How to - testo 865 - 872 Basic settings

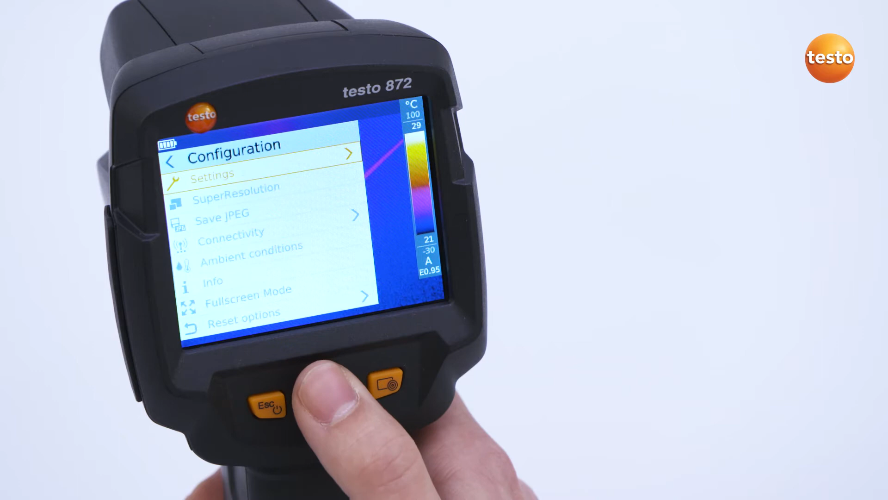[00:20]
Here is where the basic settings such as Country Settings, Time and Date, Temperature Unit and Power Save options are made. Under Configuration, the Testo Super Resolution technology can also be activated in addition to other functions.